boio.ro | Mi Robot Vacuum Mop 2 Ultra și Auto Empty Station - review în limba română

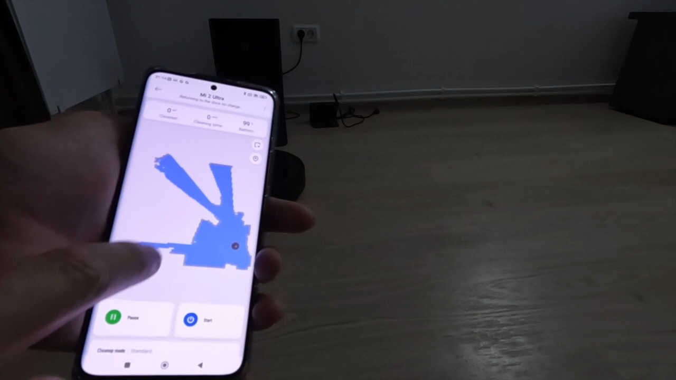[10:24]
După cum vedeți aici, el deja a detectat camera în care se află, cum este așezată mobila, cum este așezată,
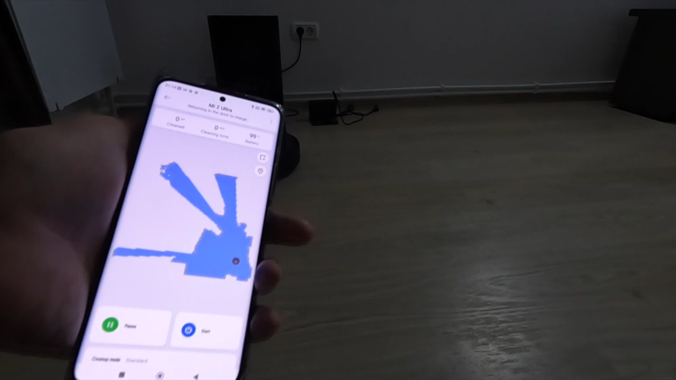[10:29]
sunt așezate lucrurile dintre jurul lui, dar nu asta vreau să vedeți, și vreau să vedeți cum ajunge acasă.
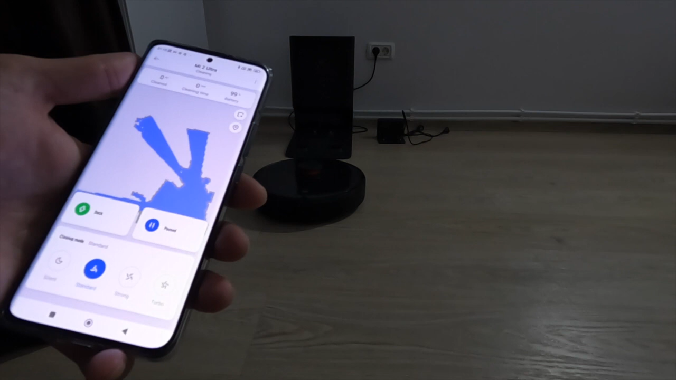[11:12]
acesta e standardul. Ce înseamnă silent? E puțin mai tare.